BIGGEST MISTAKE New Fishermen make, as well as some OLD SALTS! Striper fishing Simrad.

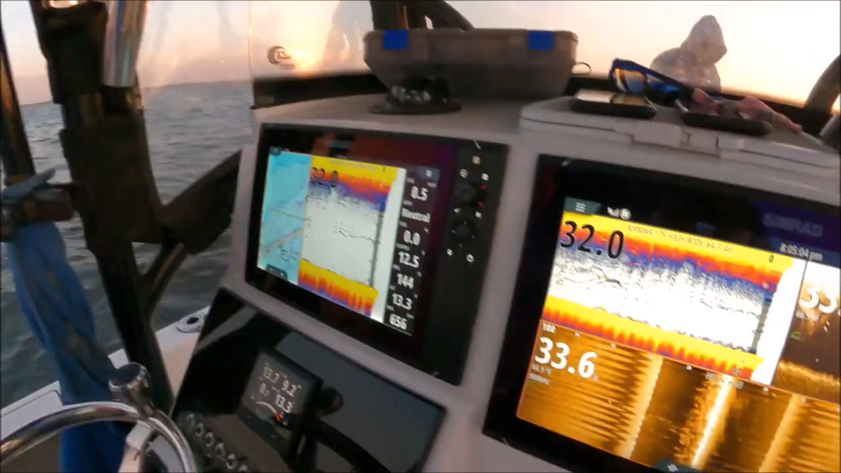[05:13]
and everyone in the boat can make that switch you can really have a killer day you'll see suspended fish we're about to drip over all the bait schools and he's fishing that spoon right between the bottom of the bait and hitting the bottom so
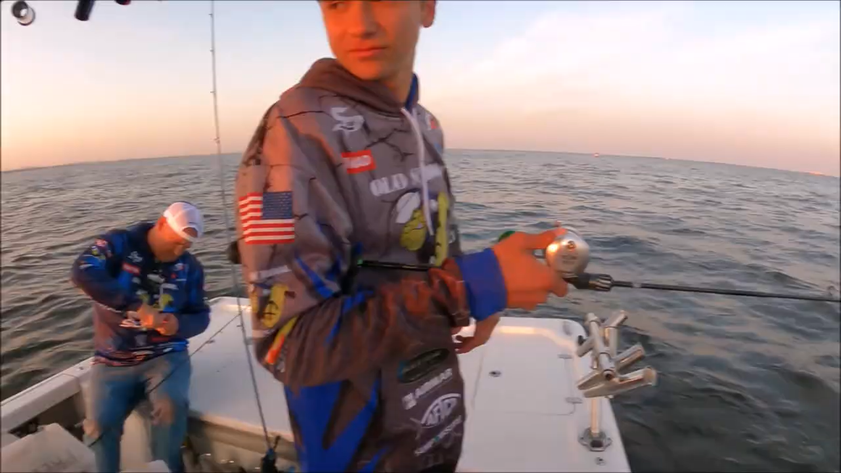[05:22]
here's the fish we're talking about you see they're suspended
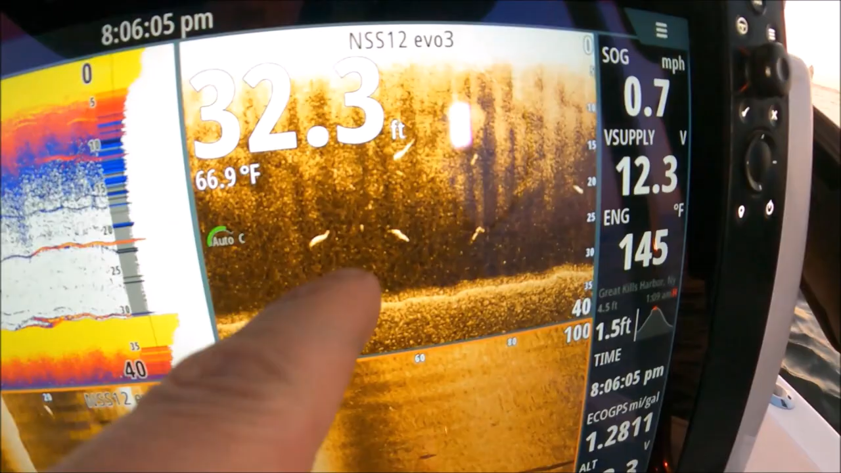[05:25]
On screen: depth 32.3 ft, water 66.9°F
and they're feeding on bait that's higher in the water column so that spoon is a great
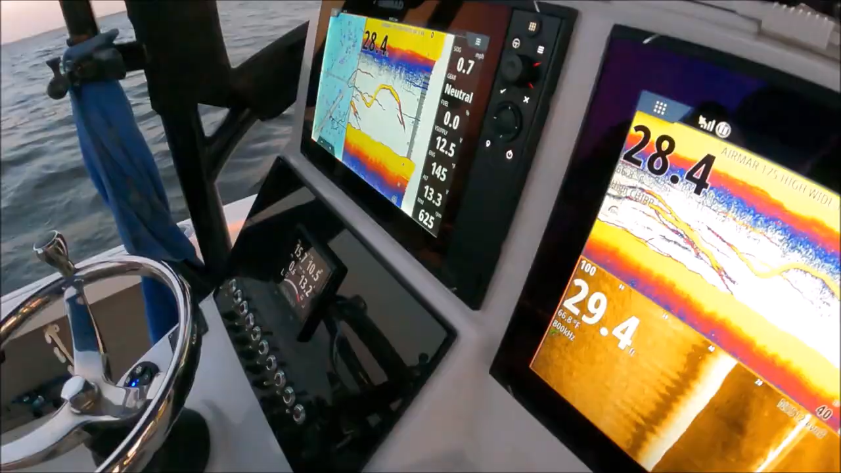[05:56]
here you go these are just suspending fish they're relating to that bait that's on the surface we know what they're relating to they're suspended they're very interested so we really need to
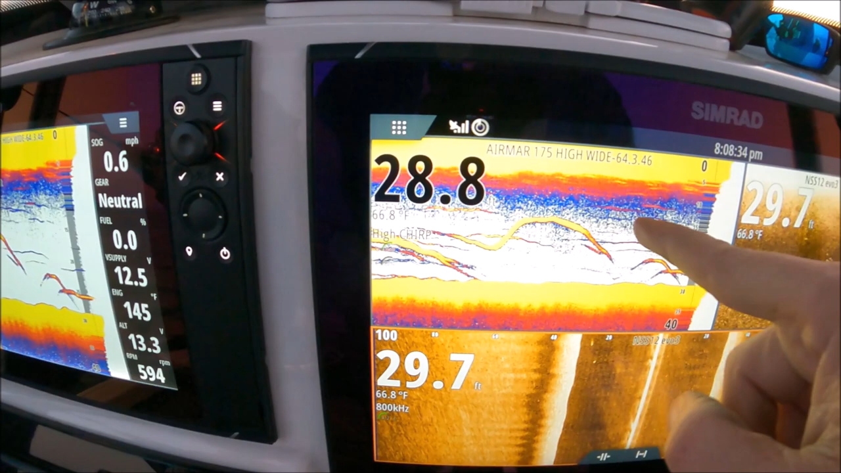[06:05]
On screen: water 66.8°F
work our baits where they're suspended and up and where we're seeing them close to the bottom underneath
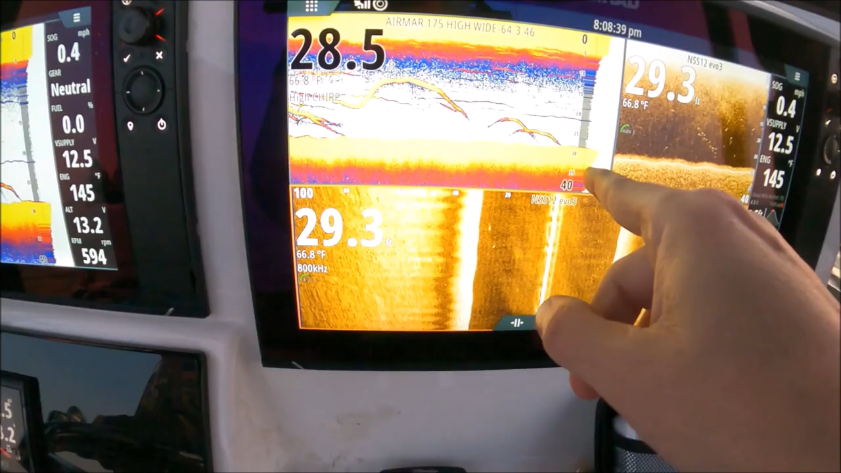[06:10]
On screen: water 66.8°F, speed 0.4 mph
those bait fish there he's raining a spoon down so mike and justin we're doing